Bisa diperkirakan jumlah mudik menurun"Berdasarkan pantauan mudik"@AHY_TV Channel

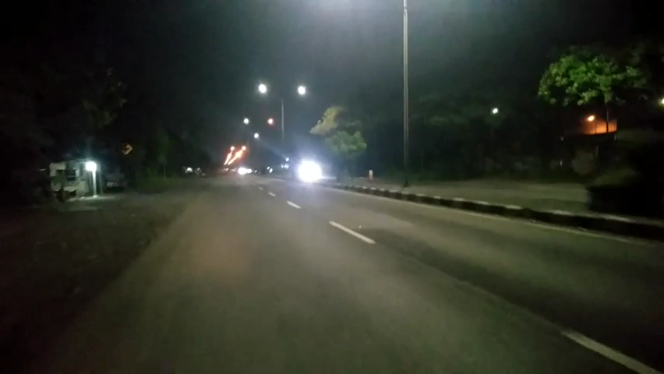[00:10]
Ini merupakan malam ini merupakan hamin satu lebaran kawan-kawan. Terlihat sepi di jalan raya, di jalur tengkorak ini kawan-kawan. Biasanya kalau lebaran, baik itu malam, baik itu pagi, itu terlihat ramai kawan-kawan arah yang mau luar kota. Karena
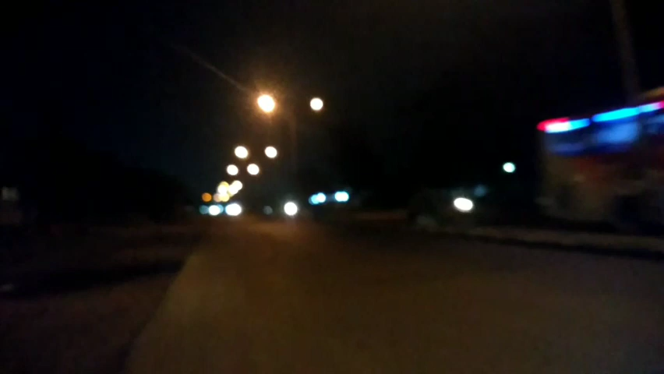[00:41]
hari mudik itu kebanyakan yang mengarah lewat sini dari Surabaya kawan-kawan. Dan pada tahun ini, lebaran tahun ini terasa sepi kawan-kawan. Dari hamin 3, hamin 2, hamin 1 itu kendaraan sepi kawan-kawan.